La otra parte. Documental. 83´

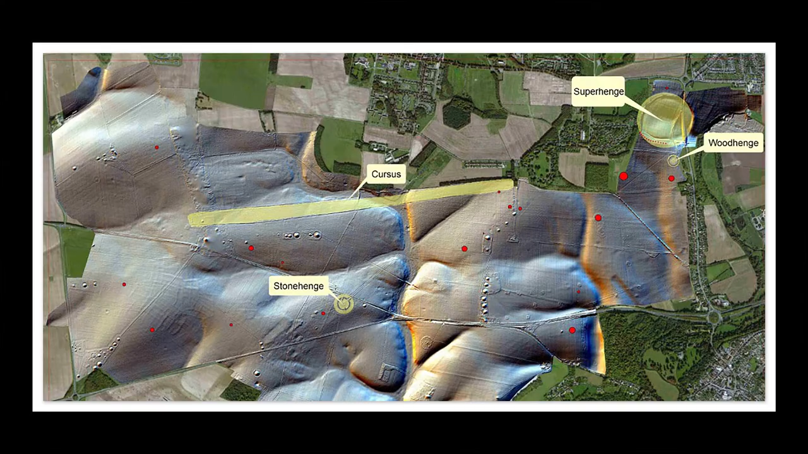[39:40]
Lo llamaron Superhenge y está constituido por pozos donde al parecer se apilaron postes de madera de manera horizontal de hasta 4 metros de altura.
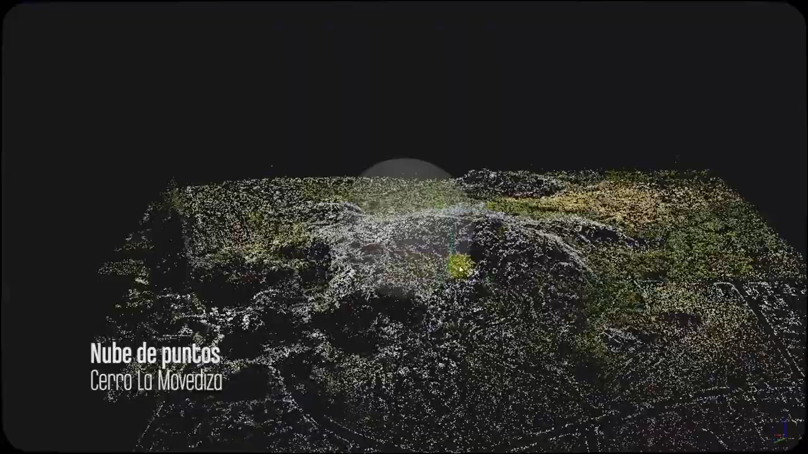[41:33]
La nube de puntos que arrojó el registro fotogramétrico nos permite revelar aspectos topográficos y también generar un modelo de 3D con textura del cerro.
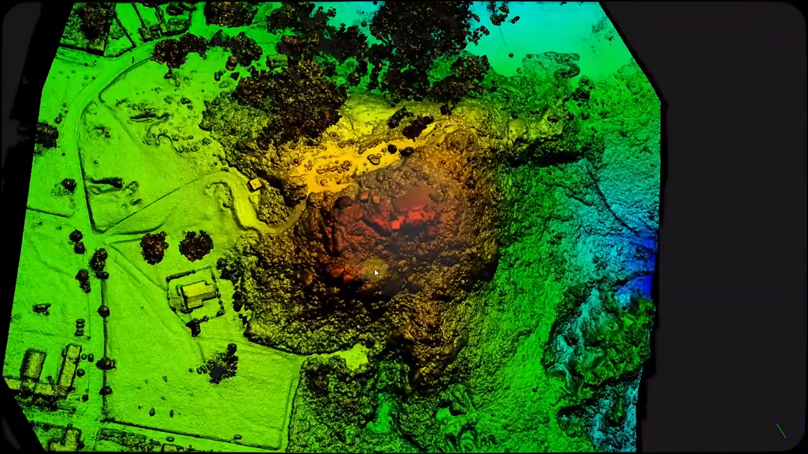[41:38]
Este modelo nos permite revisar con mayor detenimiento todas las estructuras presentes.
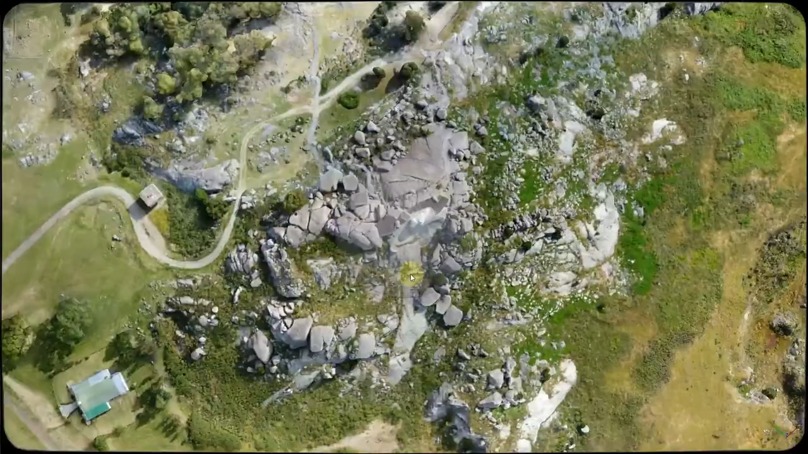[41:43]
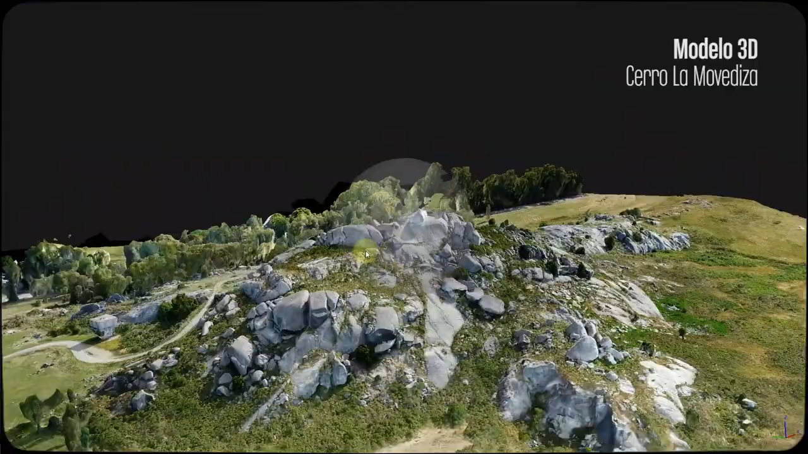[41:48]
Podemos observar la actual réplica de la piedra movediza y la plataforma elíptica.